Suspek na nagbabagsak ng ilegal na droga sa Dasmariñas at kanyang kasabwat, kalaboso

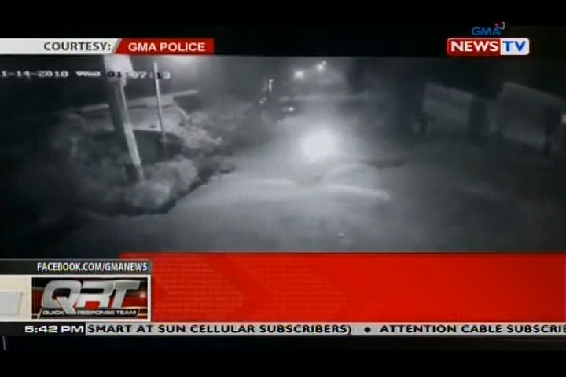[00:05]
Ang motorsiklong nahagip ng CCTV na ito na dumaan madaling araw nitong Yercules sa Barangay Dacon sa General Mariano Alvarez Cavite, nakaw pala.